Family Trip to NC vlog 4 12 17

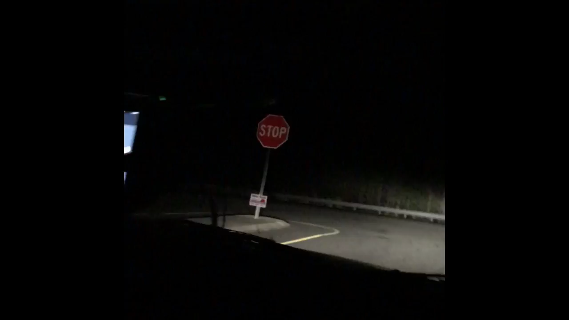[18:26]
like i guess i'm from florida we're sunshine state and we got lights
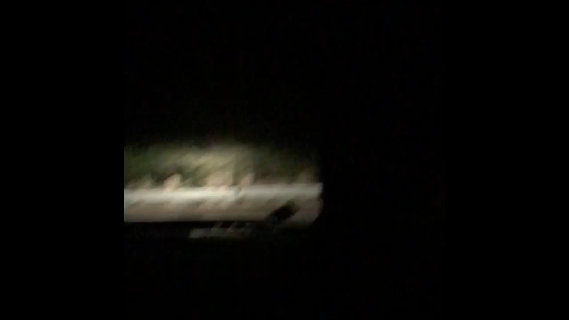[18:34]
like it's dark oh i got things oh my god
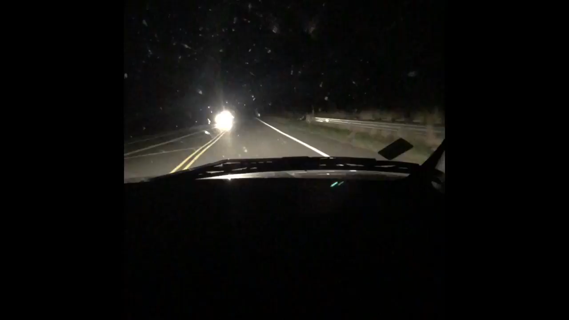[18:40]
like there's no lights at all like i haven't seen one light pole